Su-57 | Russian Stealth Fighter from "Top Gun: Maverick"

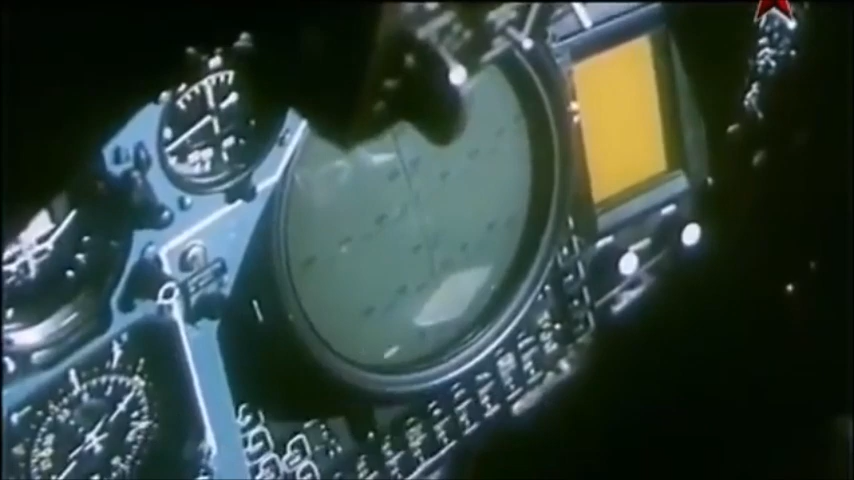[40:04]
70-х годах в институте разработали систему управления вооружением заслон
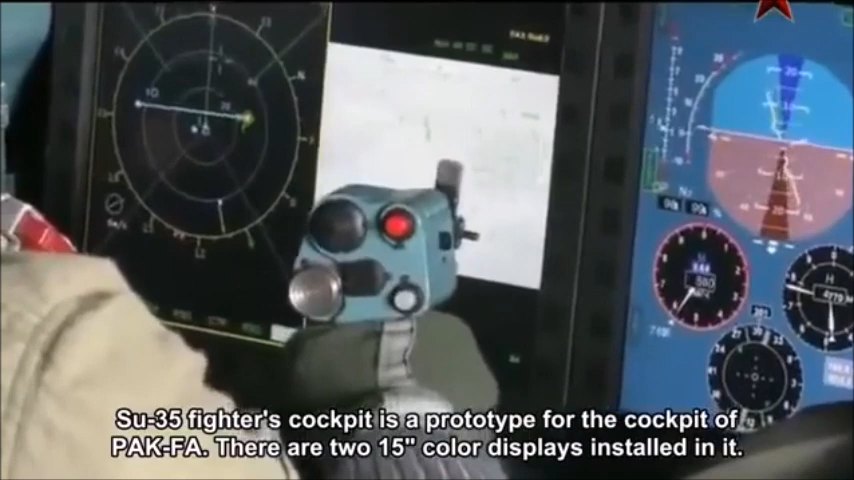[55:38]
два цветных экрана с размером по диагонали 15 дюймов на них летчик
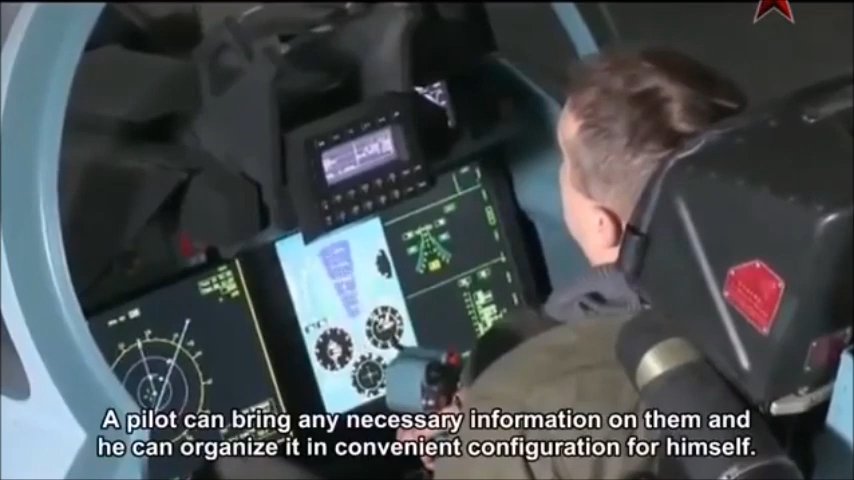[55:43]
может вывести всю необходимую информацию при этом скомпоновав ее удобным для
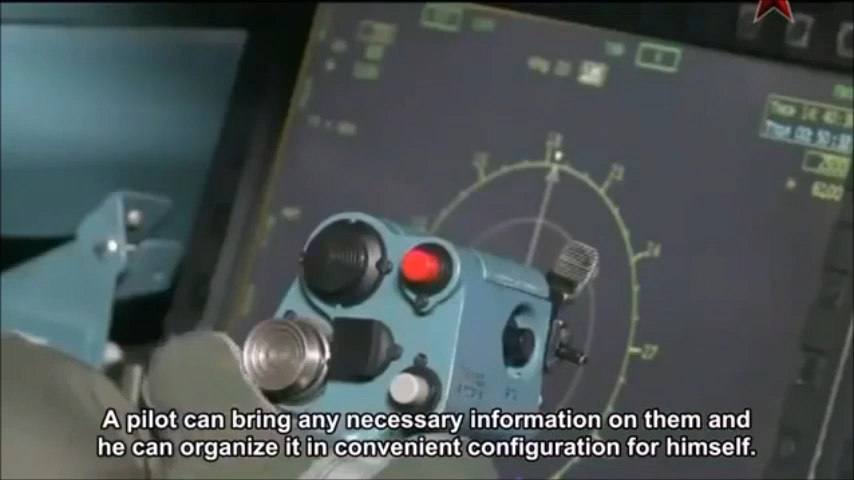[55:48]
себя образом кроме того имеется несколько дополнительных небольших
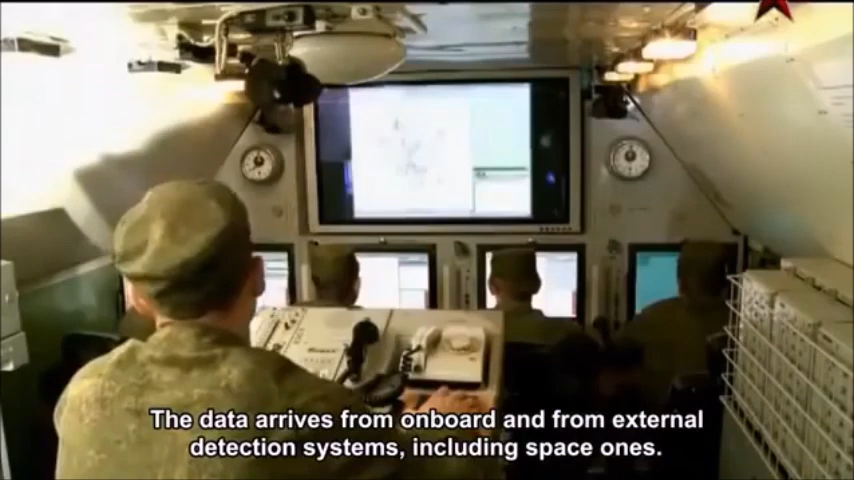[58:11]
средств обнаружения в том числе и космических система самолета анализирует полученную
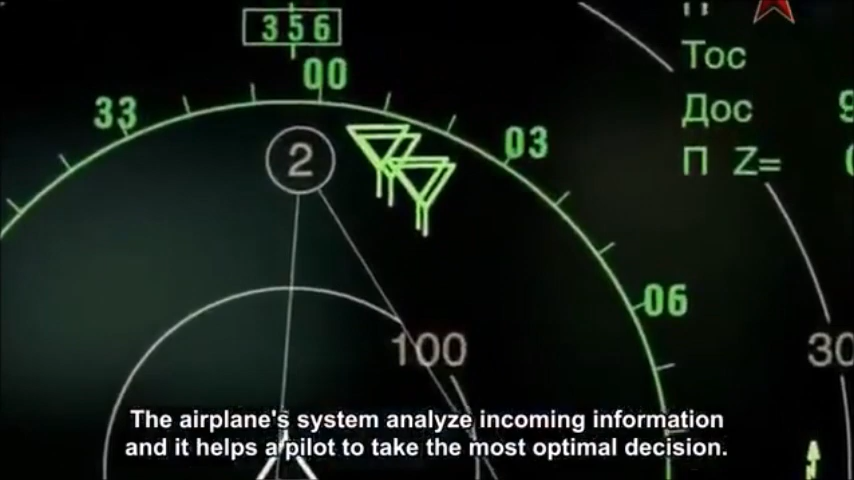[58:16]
информацию и помогает летчику в принятии оптимального решения образно
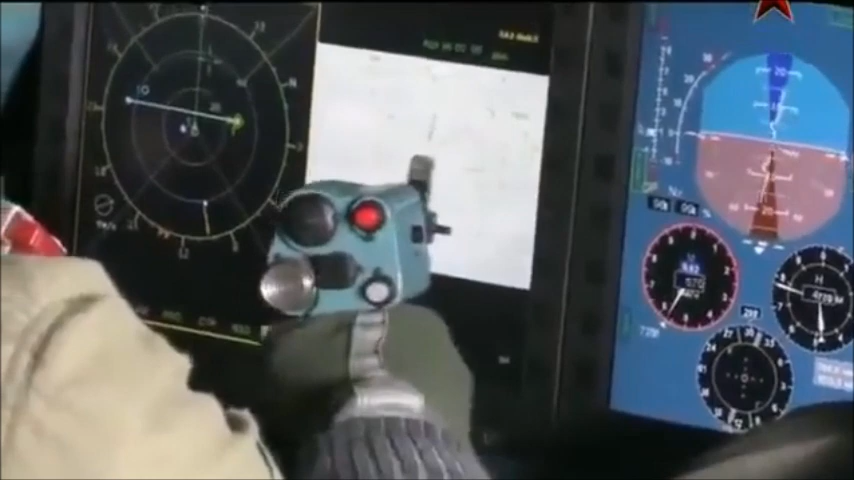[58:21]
говоря новейшие одноместные истребители имеют двух членов
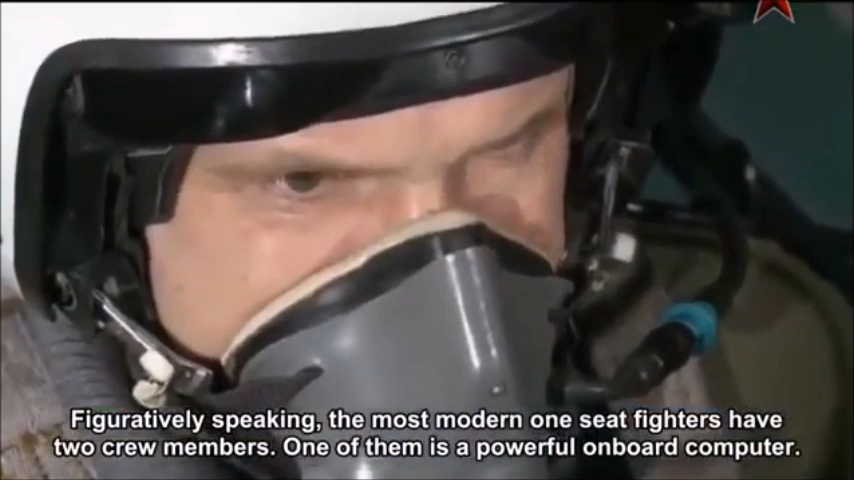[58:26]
экипажа один из которых мощный бортовой компьютер в этой
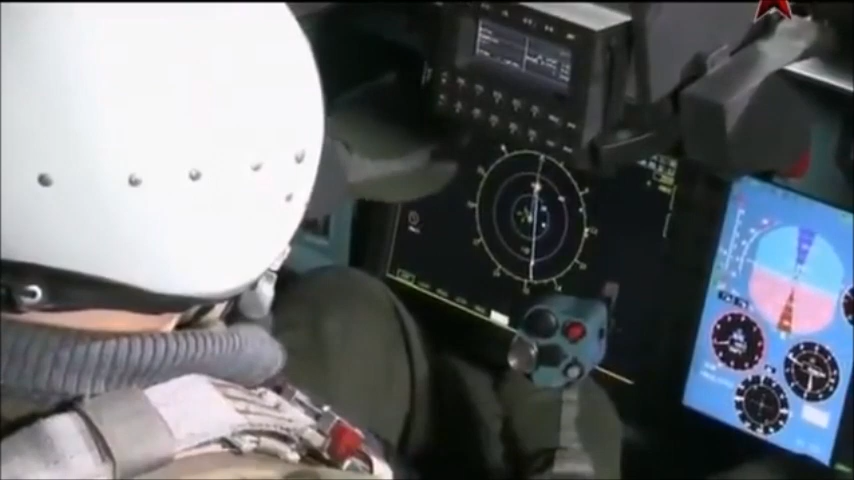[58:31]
связи используют еще такой термин как электронный пилот как минимум первоначальная обработка информации по оценке